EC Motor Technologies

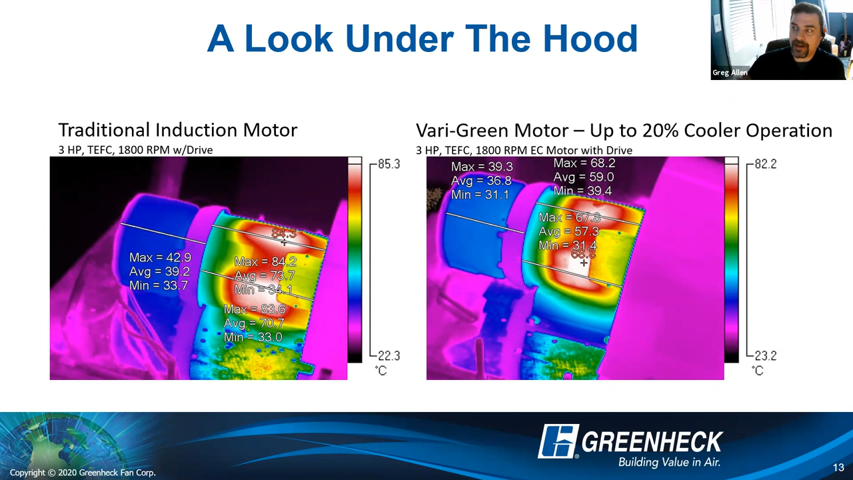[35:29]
You are going to increase the temperature of those motors. Here, we have a VFD on an EC motor, and it runs cooler. And as you turn it down, it continues to run cooler. All right, let's kind of, you know, look at how these motors can be implemented, right?